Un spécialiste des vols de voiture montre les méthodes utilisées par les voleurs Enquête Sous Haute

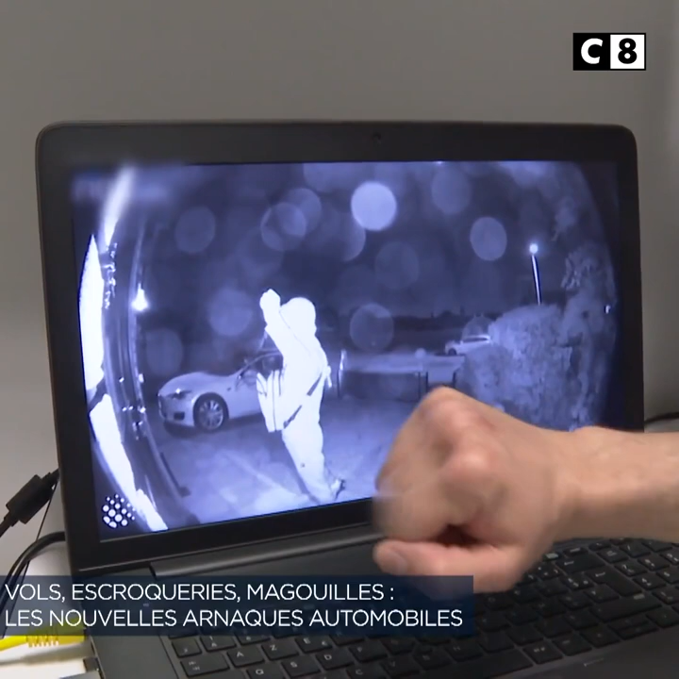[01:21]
La voici. Là, on est sur un vol de véhicule entre le démarrage et l'ouverture qui a pris moins de 30 secondes.